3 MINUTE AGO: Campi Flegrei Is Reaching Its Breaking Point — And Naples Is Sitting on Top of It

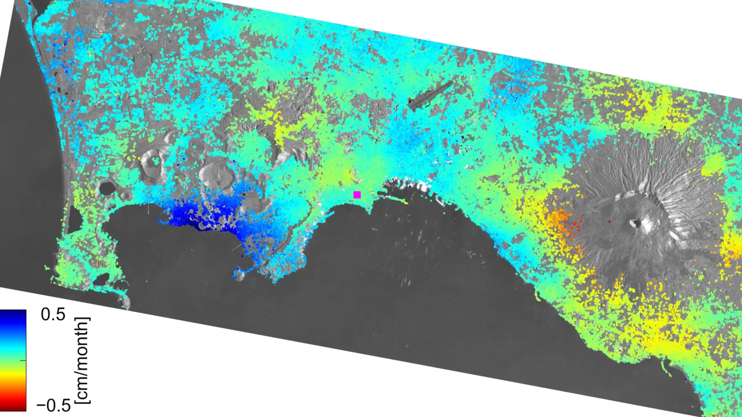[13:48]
linking invisible movements below to the swelling surface above.
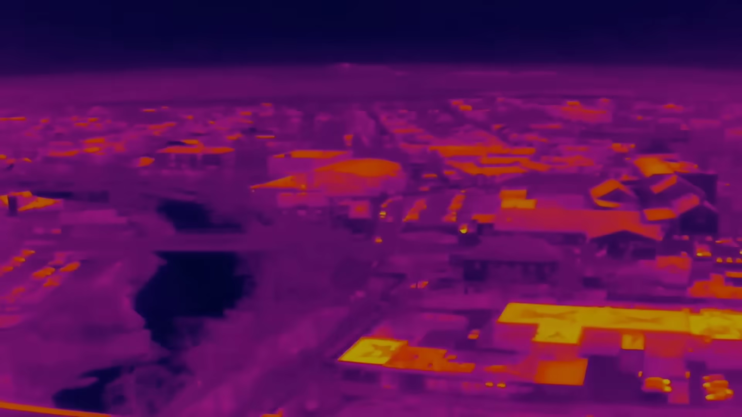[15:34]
Despite new technologies, drones, infrared cameras and remote gas detectors, uncertainty lingers.